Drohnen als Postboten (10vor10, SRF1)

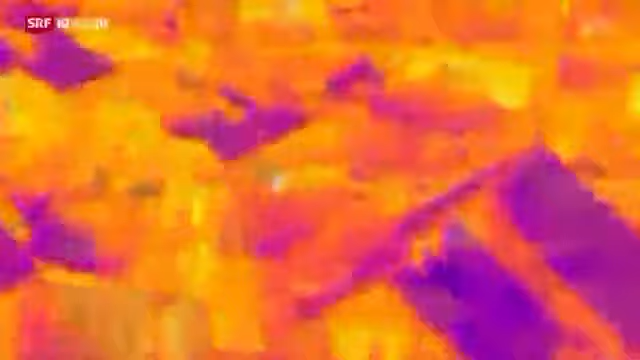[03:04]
Hell bedeutet Wärme, dunkel Kälte. Wo es ganz hell ist, geht Energie verloren.
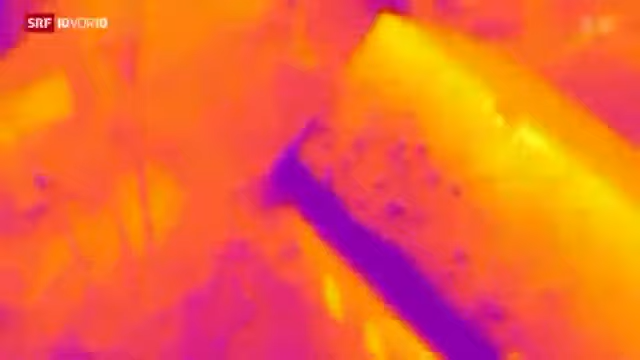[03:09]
Energiemängel an Gebäuden werden damit auf einen Blick sichtbar.